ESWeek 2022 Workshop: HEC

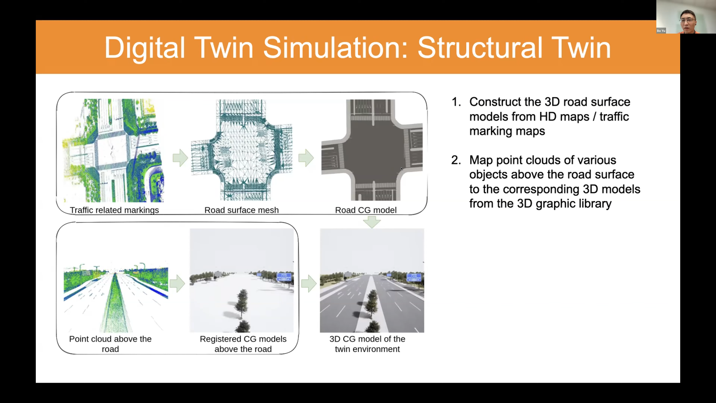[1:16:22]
and the 3D computer graphic model above the road, we can get a 3D digital twin environment from the HD map. To reconstruct real world traffic behavior,